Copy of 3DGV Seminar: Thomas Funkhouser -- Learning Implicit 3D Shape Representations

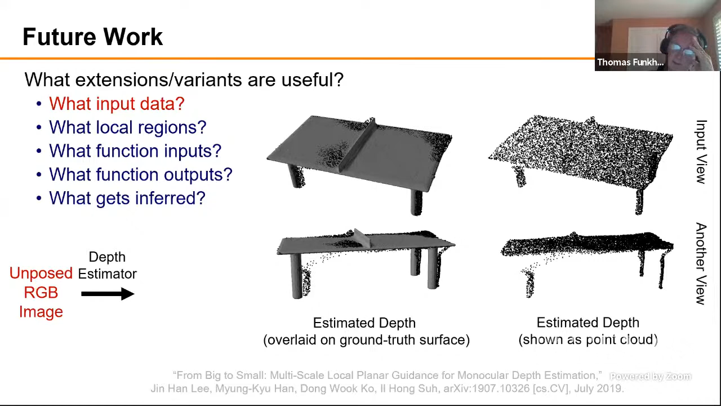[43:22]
computer vision papers with code and pull out a recent depth estimator, this is the kind of result you would get. The top thing on the left, the surface, is the ground truth surface, and the point clouds here are visualizations of the estimated depths. They're not perfect, but they're reasonable. If you were running off a typical pose estimator, this is just actually regressing three-dot pose for ShapeNet with a ResNet 50 network. You don't get perfect poses, but you get ones that are useful.
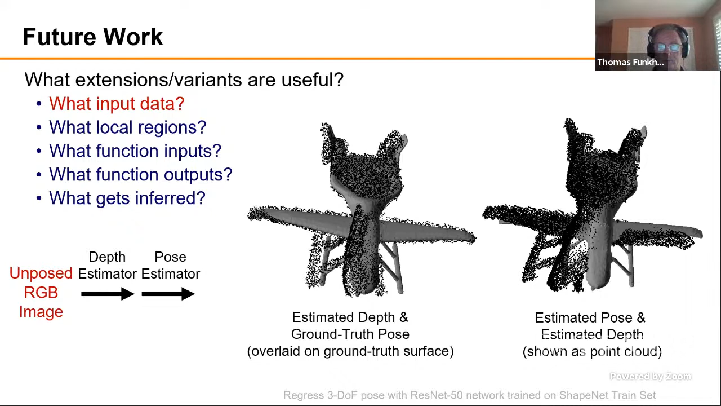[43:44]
And then if you were to put them all together and run them through an LDIF encoder after estimating depth and pose,